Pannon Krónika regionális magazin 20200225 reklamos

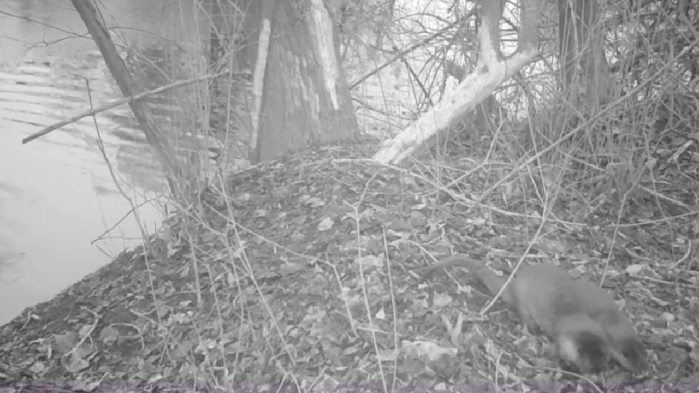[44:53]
Vadkamera rögzítette ezt a játszadozó vidrapárt. A rejtőzködő életmódot folytató emlős nagyon ritkán lehet lencse végre kapni, hiszen amellett, hogy leginkább éjszaka aktív, nagyon fürge is.